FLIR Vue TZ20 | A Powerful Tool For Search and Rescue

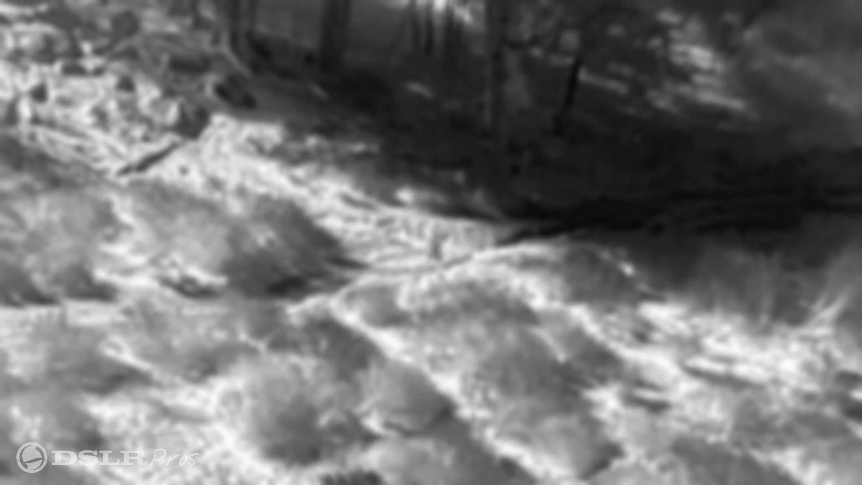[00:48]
A lot of times we're flying a thermal camera and we have to be low to the ground and we have to fly real slow in order to capture those anomalies. With the power of the TZ-20, you don't have to fly the aircraft to the target. You just stay where you are, zoom in.
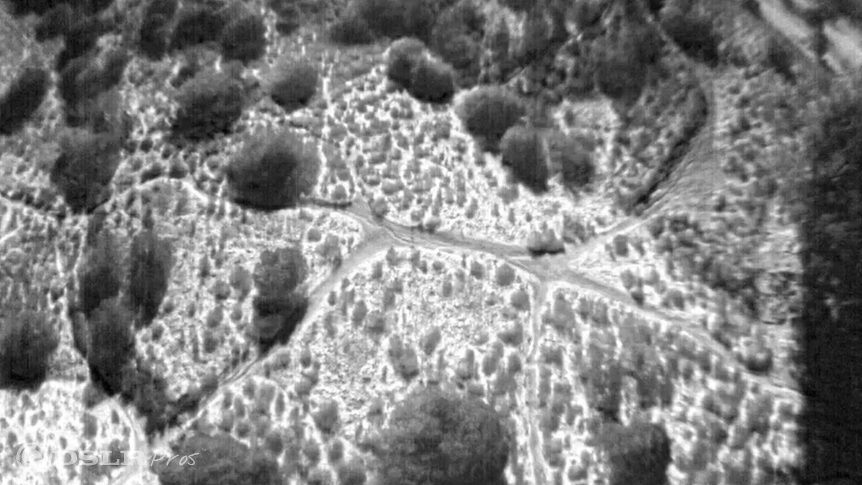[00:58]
When you zoom to 10 and 20x, you can determine, is that a person that I'm looking for or is that a rock or something else that might be hot?